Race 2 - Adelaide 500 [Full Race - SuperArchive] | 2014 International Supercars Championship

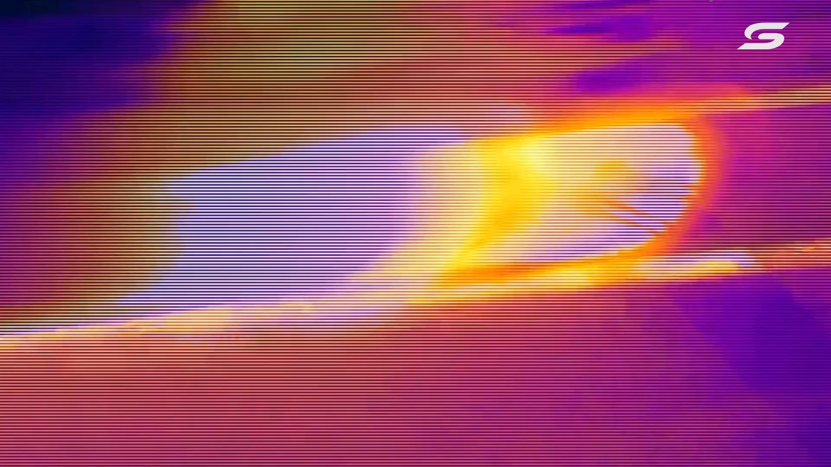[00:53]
That's the heat that Craig Lowndes just put into the road.
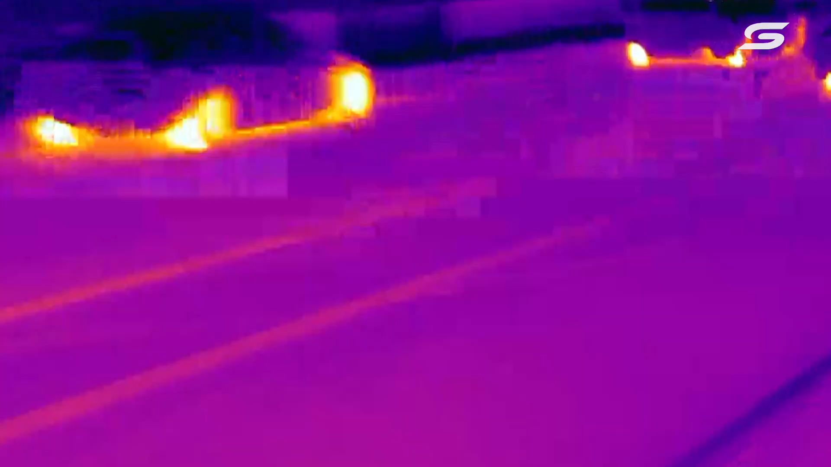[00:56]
Absolutely fabulous. Now, what they want to do when they come back around, he wants to line his car right back on that clean rubber there, a clean bit of tarmac, and a little bit of temperature in the road.